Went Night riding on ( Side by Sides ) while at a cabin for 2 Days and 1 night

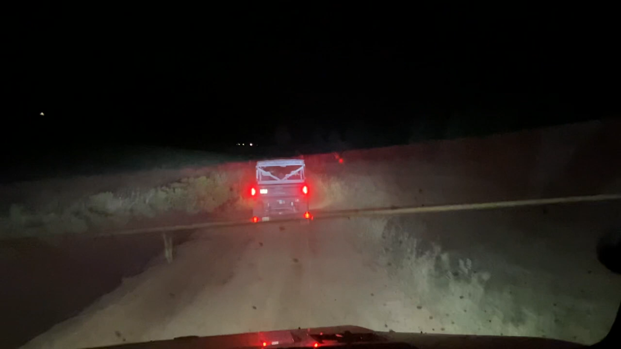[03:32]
There's that dirt that you've seen before. Yeah. There's some deer. I don't know if they can see you.